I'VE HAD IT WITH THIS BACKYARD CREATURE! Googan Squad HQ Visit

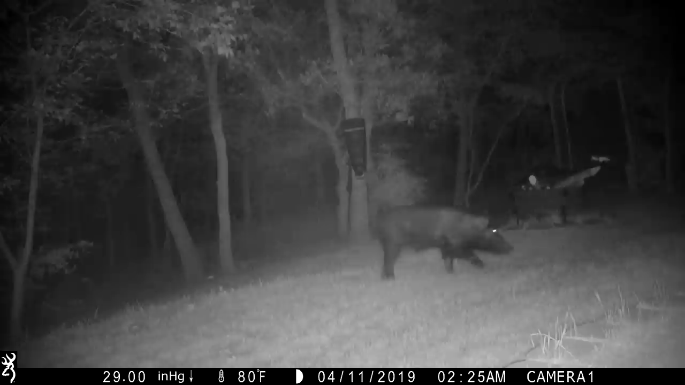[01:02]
or another bigger hog or if gimpy has just grown and got over his limp but here lately he has just been coming into the yard and destroying it and just when
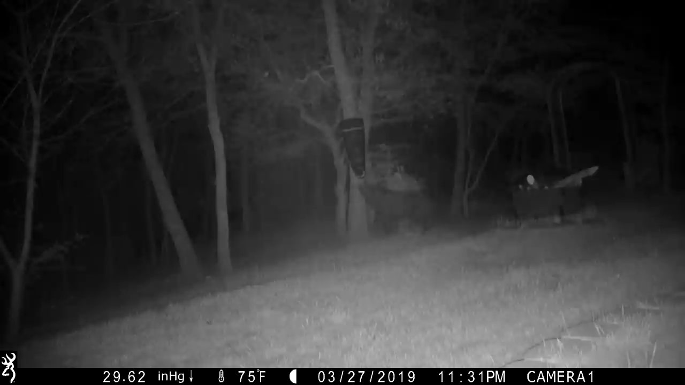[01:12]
the grass is really starting to grow the old Kentucky bluegrass it's been in the yard I'm even up here what the heck what the heck man he's even been
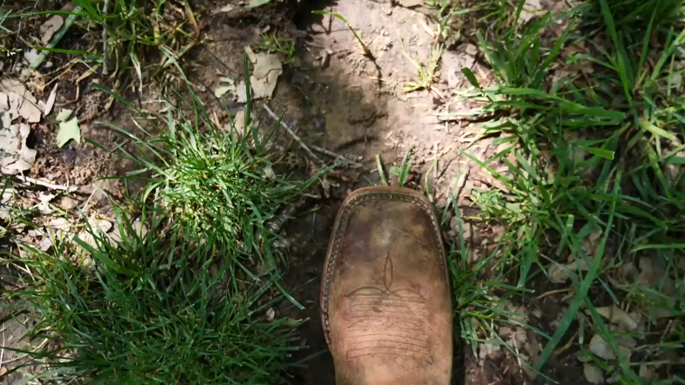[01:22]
right up here in the top portion of the yard it's not like I'm putting feet I haven't even put corn out in the yard at all lately it's just springtime I guess grubs are in the ground he knows they're here he's coming back in the same areas he's even messed up my little retaining walls over here just I
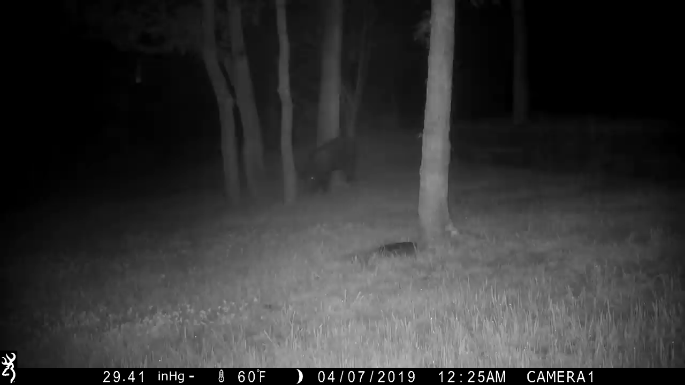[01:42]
have had it and I don't know how many videos of this hog just coming in and now just destroying the place so we got to do something about it y'all so anyway that saga continues over at the lake life family channel if you have not subscribed yet go do it please